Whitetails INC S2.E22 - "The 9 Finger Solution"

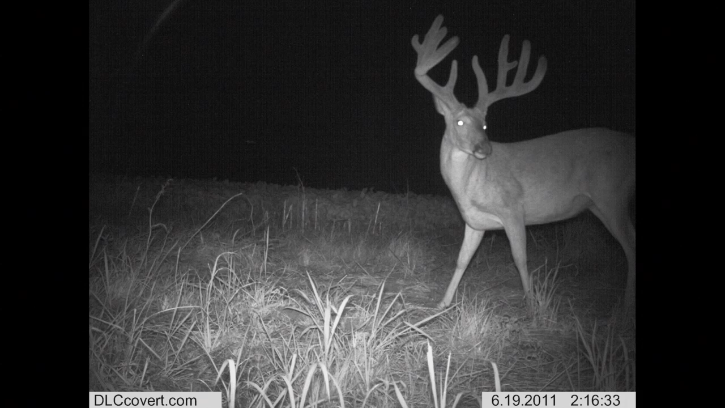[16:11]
and I think you will also find them to be a great addition to your game plan. Covert has several new trail cameras out this year that I'll be testing myself. To check out the full line of covert trail cameras and accessories, visit their website at dlccovert.com.